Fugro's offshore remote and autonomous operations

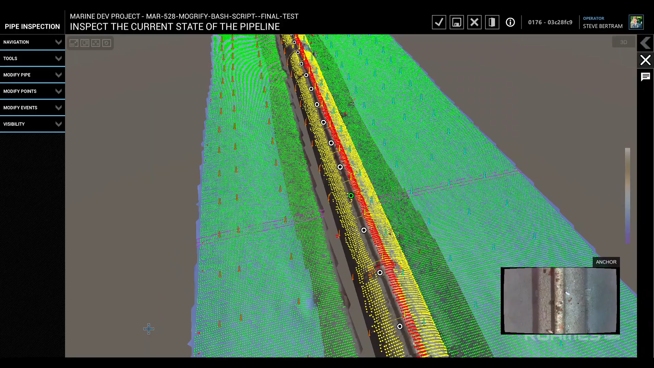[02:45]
Clients also gain online access to data through a photorealistic digital twin of their assets and the surrounding environment.